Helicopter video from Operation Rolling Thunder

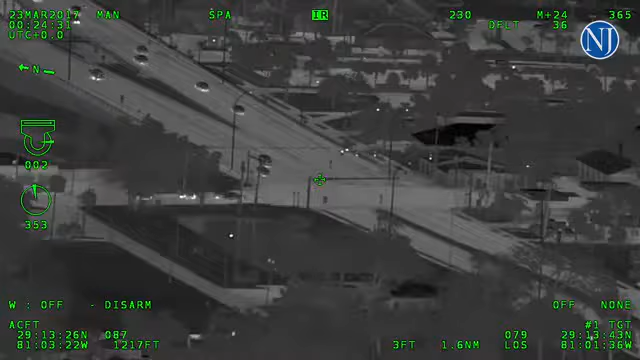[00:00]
It's Breeze westbound. If one of the Daytona units can help me out with the site number. Should be crossing the bridge about right now. I think it's site 2, maybe. That was a stole today out of Desmora. What kind of car? Blue Honda Civic 4-door.
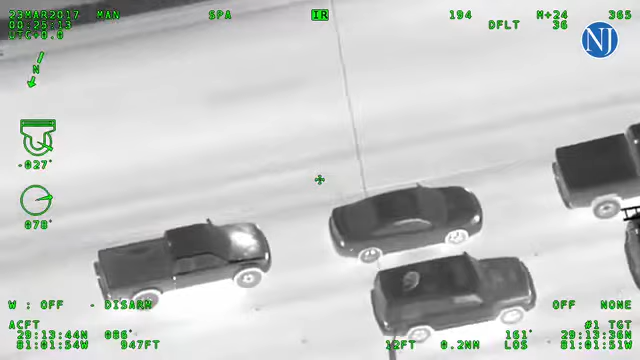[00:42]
The picture should be in the upper left-hand corner of the trunk bumper. Your turn, tower operation, please. Where's it going? Charlie 5-6 is on Nova, North Coast. Full shot, runway 7 right at Tango Lexus, seat down 7 right for the light and inspection. I'll say 7 right access, crew to Port Clair. It's westbound over the Seabreeze right, bridge. Port Clair operation, what year is the car? 4, Honda Civic.
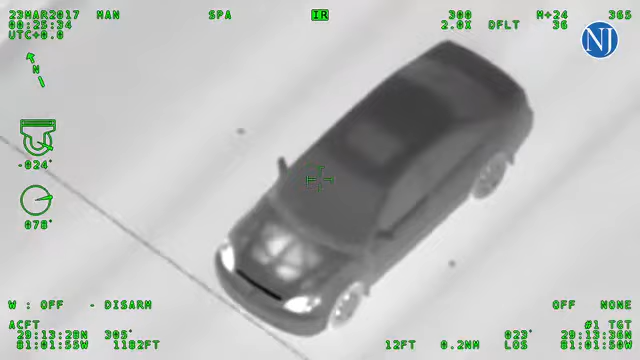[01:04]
03. Got a car center lane just passed through Ridgewood on Mason.
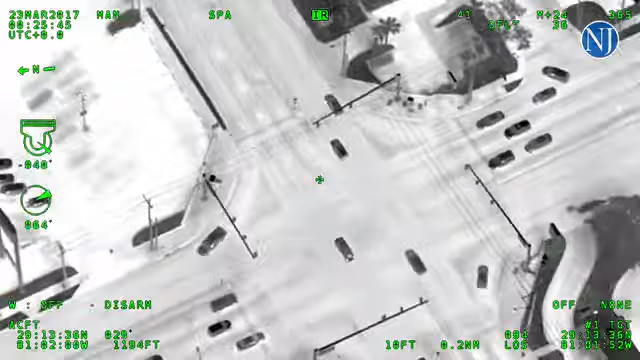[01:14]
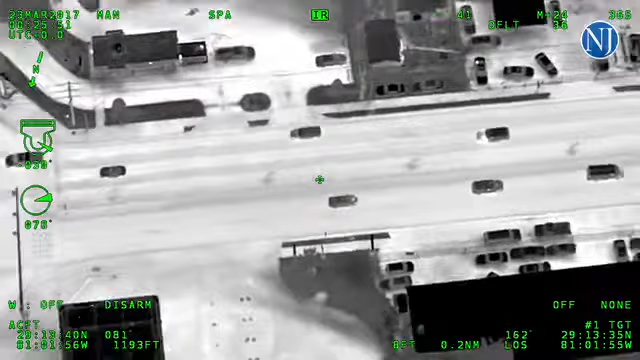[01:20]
I think I got the car at the light, one block west of Ridgewood, on Mason.
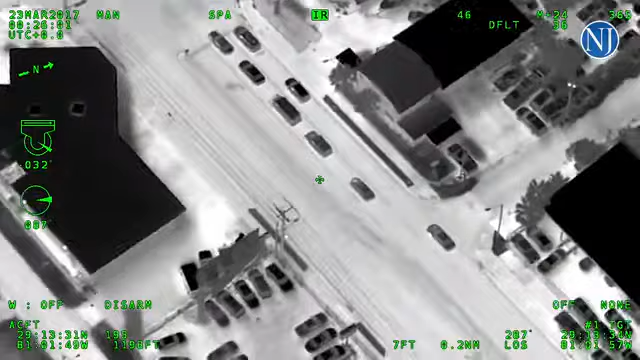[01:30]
Yeah, that's the one we're looking at.
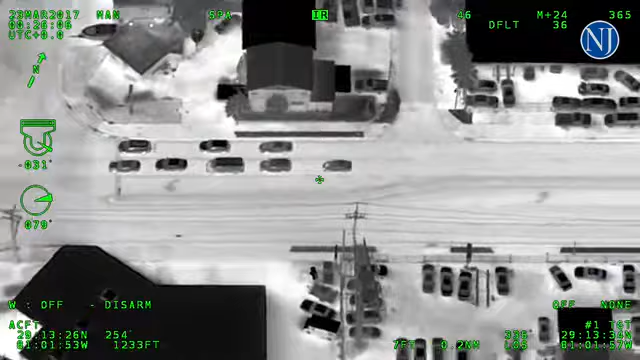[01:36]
K95, stand by for tag. 454 Daytona Tower, roger.
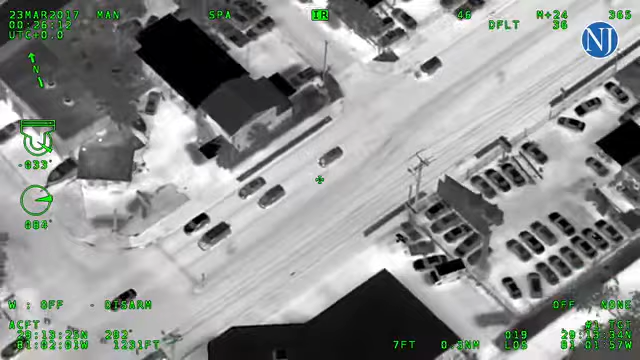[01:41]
I got Florida tag 0827 Tango Juliet. 05 Bravo Kilo, with you on the visual runway 7-11. Rent to traffic, K95 with the stolen vehicle.
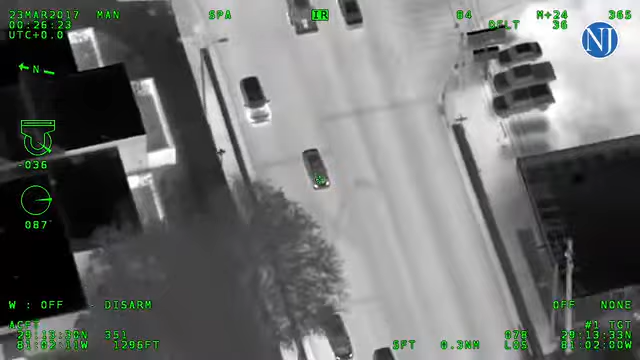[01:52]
7-1-0.
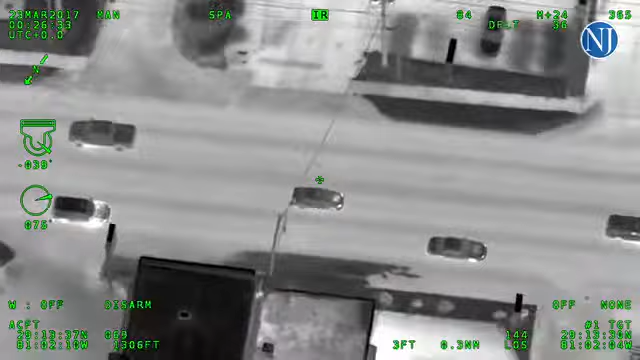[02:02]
We're in traffic. 11, or Victor 11's coming through Seagrave right now, over the tracks right now. There's units at center, I think, try to get sticks in front of it. Air 2's overhead, we'll take it. I'm behind county unit.
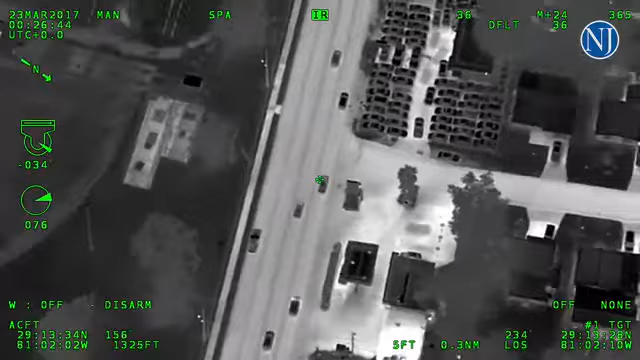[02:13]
Westbound on Mason still, just past Mason Park. Inside lane, coming up to center. K-12's got sticks at the budget cell storage.
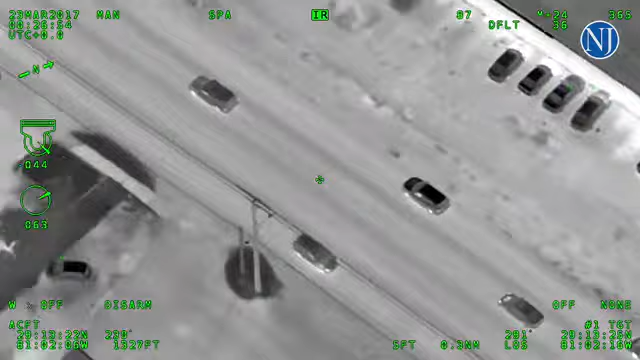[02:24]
900 block of Mason's got sticks as well. Yeah, there's all kinds of sticks at center of Mason, so it'll be good. Right now, coming to you inside lane.
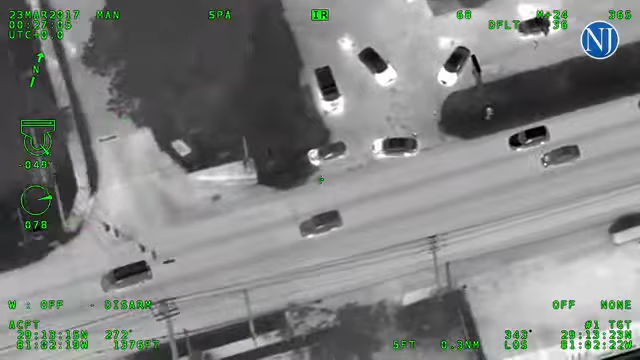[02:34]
No, that's not it. Inside lane. Ground point enter. Point enter. All right, it cleared center. 454, 7 right clear for takeoff.
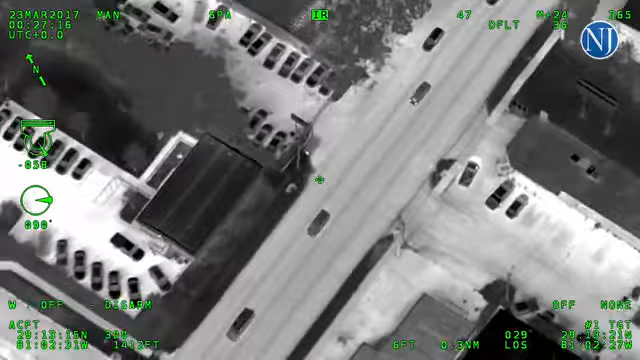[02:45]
Still westbound inside lane, coming up to Edwards.
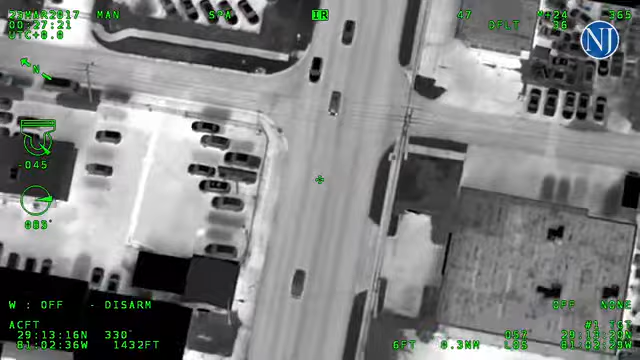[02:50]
I'll take on a backup a little bit.
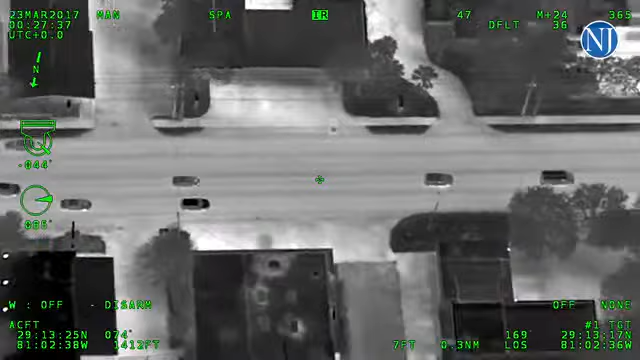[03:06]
CO4 is at Nova. To the area that can get in front of me.
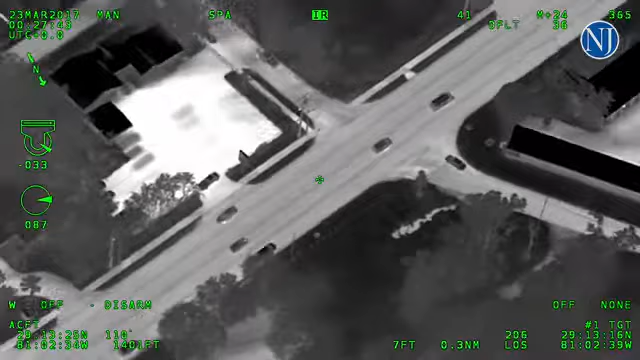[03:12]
CO4 coming up to Tomoka, still inside lane. Westbound.
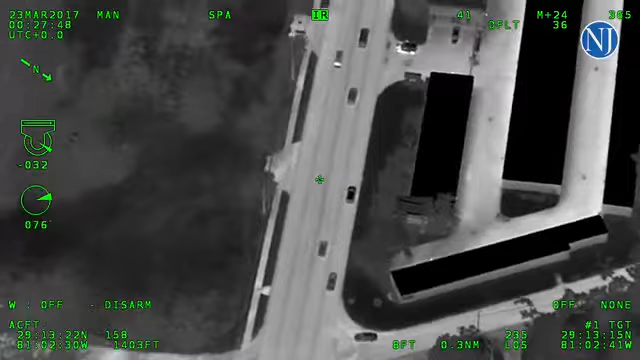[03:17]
Brent, if he crosses over Nova, I'll be in front of you. Mark coming behind me.
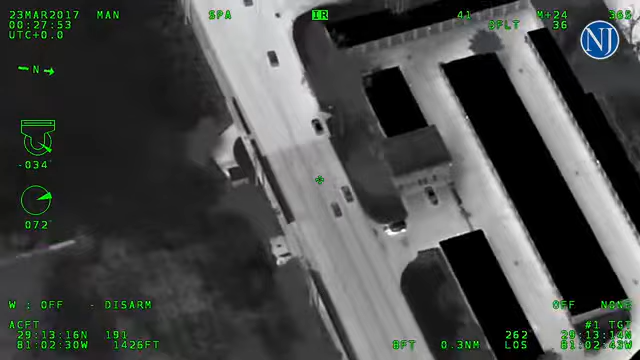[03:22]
You're in behind him right now. That's him. We may be able to block him right here in this traffic.
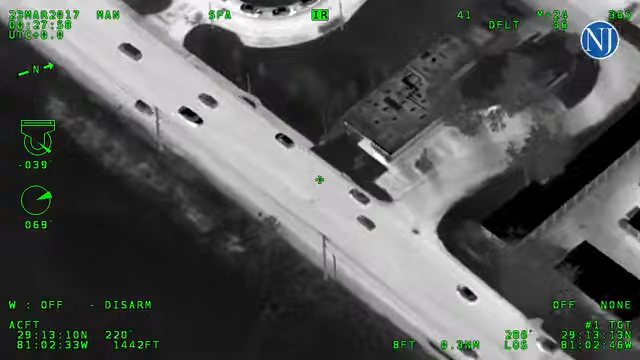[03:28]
That's another on Mark trying to get around you if you want.
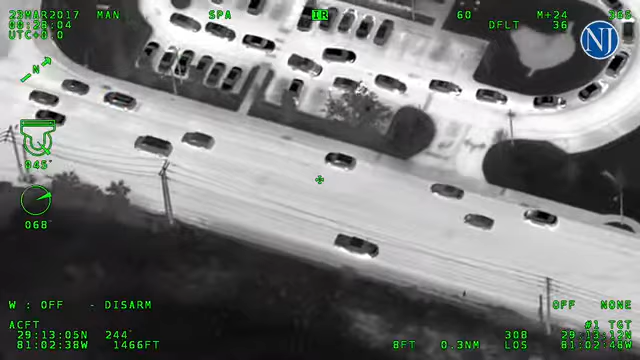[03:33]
They want to block him right here? What are we doing? Block him. I need someone in front of him tight. Is it at Mason and Nova? Give them the channel. They're at one at gunpoint. Copy, one at gunpoint.